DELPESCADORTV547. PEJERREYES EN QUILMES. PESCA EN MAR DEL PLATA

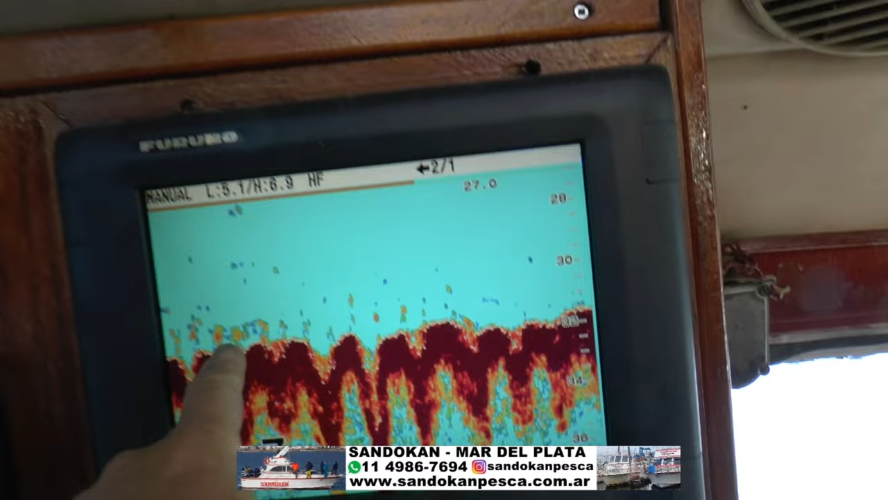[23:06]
esto es todo el pescado que tenemos a 31 metros de profundidad,
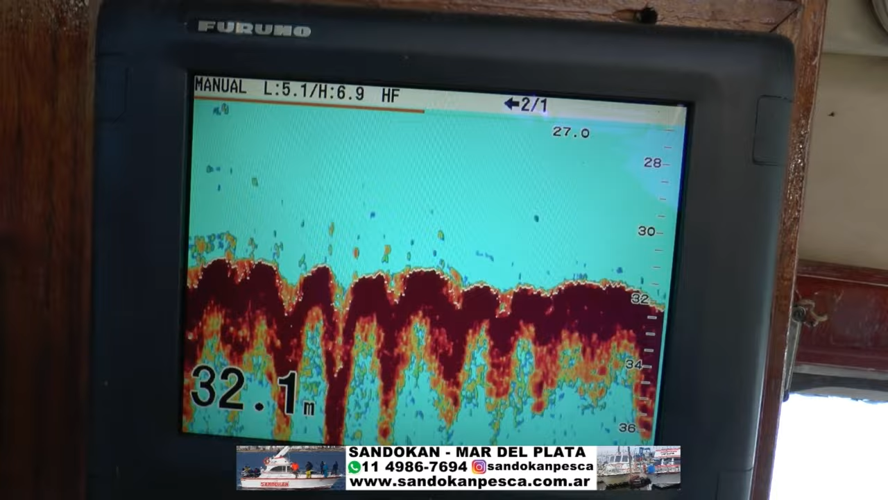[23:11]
On screen: depth 32.1 m
que es lo que estamos capturando en el fondo, uno tras otro. Una pesca realmente espectacular, para recomendar. Uno de los mejores.